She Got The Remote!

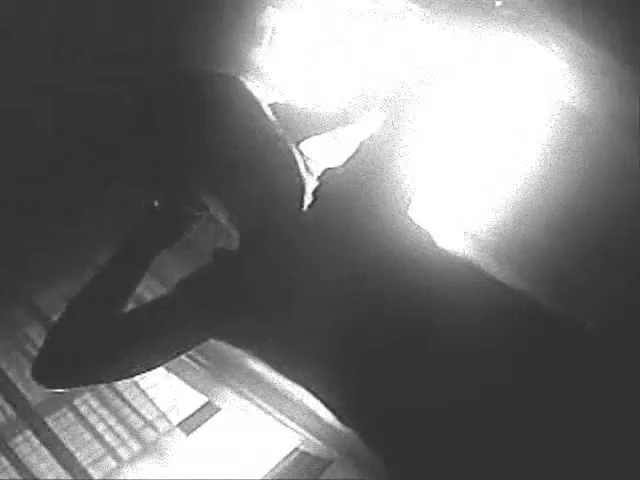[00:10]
I can't see you. You're in the light. This is Chelsea. It's a tripod for that thing.